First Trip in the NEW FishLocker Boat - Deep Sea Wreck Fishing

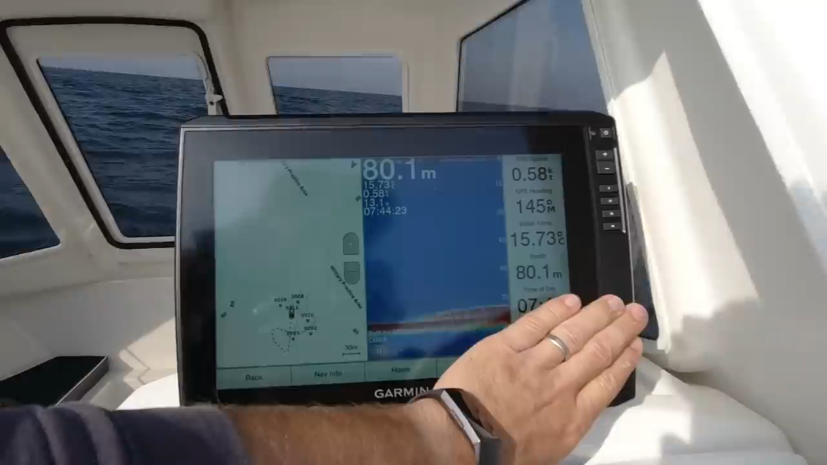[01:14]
On screen: depth 80.1 m, water 15.73°C
On the left hand side I've got a GPS, and on the right hand side I have the wreck showing on the echo sounder. For anybody who wants to know how to anchor a wreck, I have a video already on the channel.